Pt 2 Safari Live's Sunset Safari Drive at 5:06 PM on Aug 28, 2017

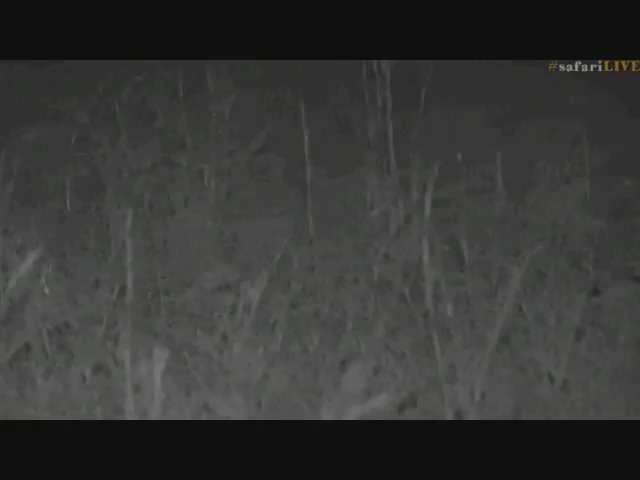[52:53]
diurnal creatures we are not nocturnal and so to operate like this is really quite difficult and of course the dimmer the light gets
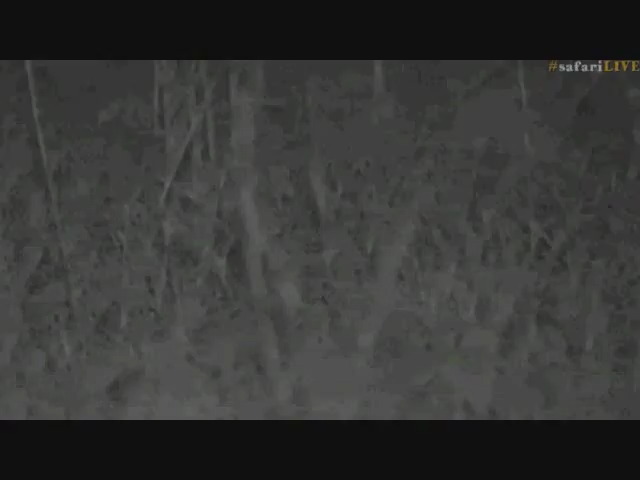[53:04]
the more difficult it gets to find focus and what you're seeing here well these guys are the top of their game as far as the live wildlife filmmakers go possibly as the top of their game as the non-live because they're so much faster than most other cameramen and women because they have to be you only get one chance when you're alive
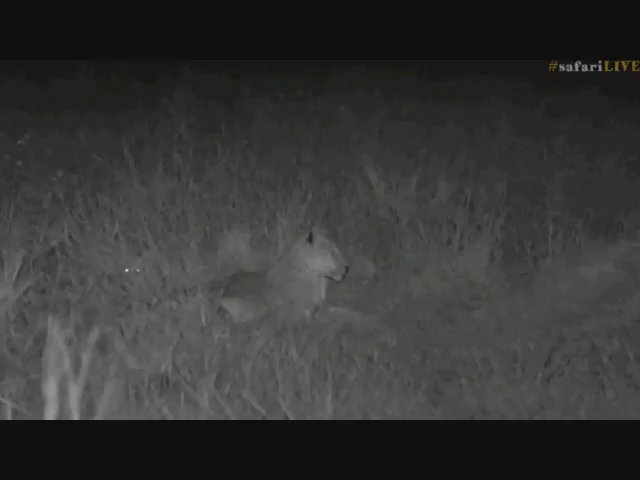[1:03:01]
out the way the lions are not doing much but they have sat up at least which was very kind of them to at least make that effort on our behalf so like i said i think we'll sit with them to the end of the drive and then we'll make a decision on whether to go and look for some others or give them another chance to try and hunt there we go i fixed my cover
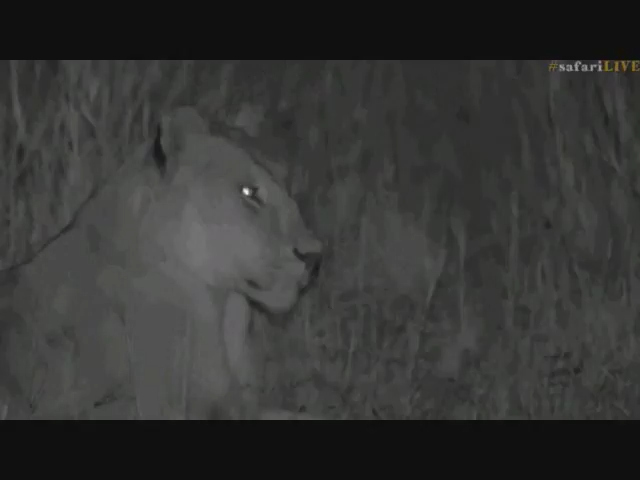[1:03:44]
the face of this lioness and the ones of say amber eyes who's probably thinking about buffalo as this lioness thinks about wildebeest do you agree with me that their ears are a different shape i think they are while you consider that using the hashtag fire live you can also oh no sorry you can't also i'm going to answer the question from john
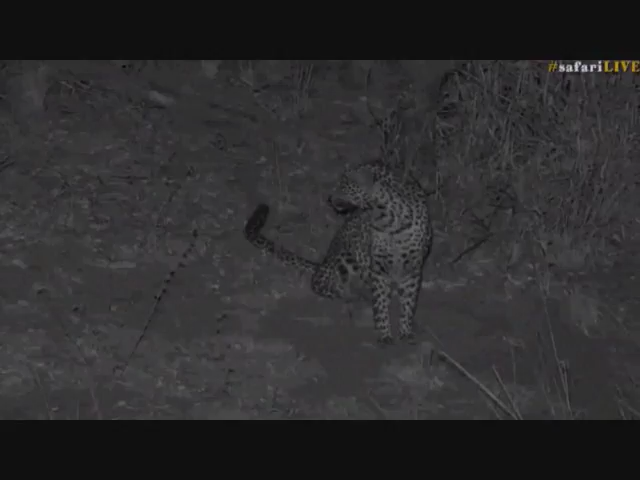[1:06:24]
hold on a second the infrared will kick in there we go wonderful look at that this looks like a female um trusty i mean i have no idea who this is isn't that wonderful look at that hey so from lions
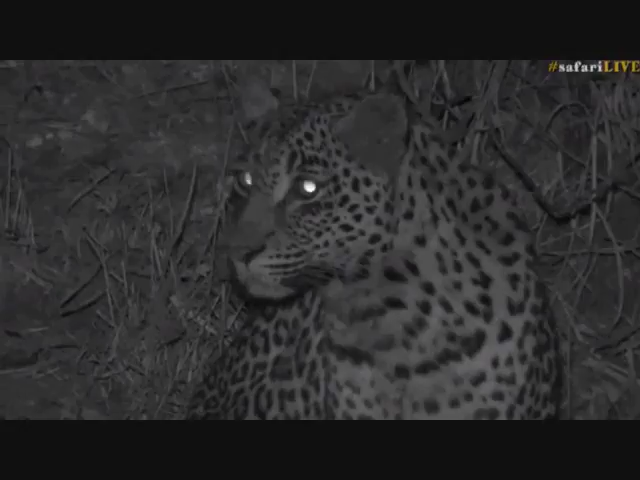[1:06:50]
listening and then listening to the monkeys alarm calling i told you i said i'm not sure if it's a lion or a leopard possibly a leopard because we had those lions lying down and those monkeys were alarm calling in a different area james you got your last minute spots that you wanted hey what another great drive this is we've been very fortunate this looks like a young female is this not you know i'm not even going to hazard a guess in case i get shouted at
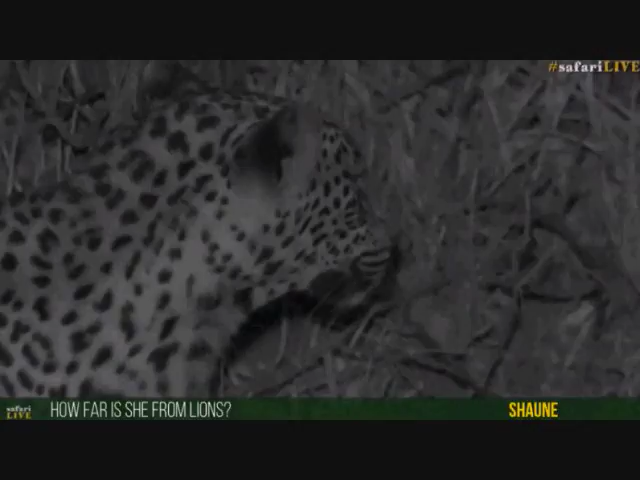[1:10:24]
from where we had those lines but those lines are fast asleep i think they're still fast asleep back where we left them and this leopard looks very alert so there's a scops owl calling too
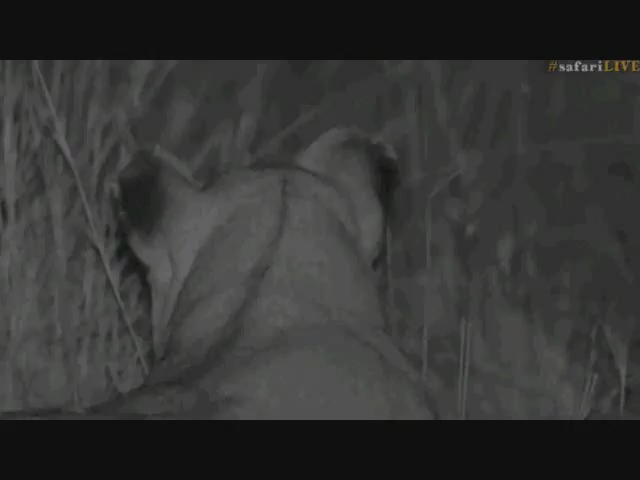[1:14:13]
of the lions we have at juma so i'm glad you agree with me thank you very much very kind of you to agree with me it's nice to be agreed with isn't it david yes and isn't it amazing i know what she's listening to she's hearing to zip she's listening to zebra alarm calling very far away though